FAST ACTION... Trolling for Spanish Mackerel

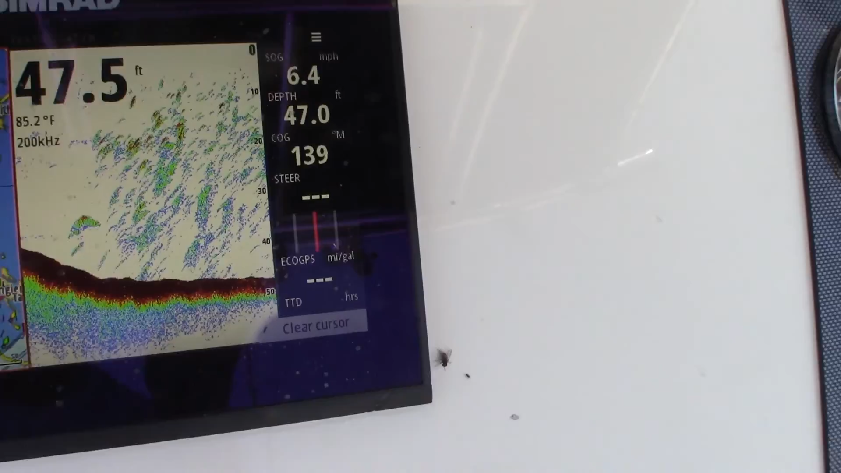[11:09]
On screen: water 85.2°F
There it is, folks, right there. It's green, it's filled up. All right, got a fish right here. All right, what you got here, Dale? Yeah, dog. Nice.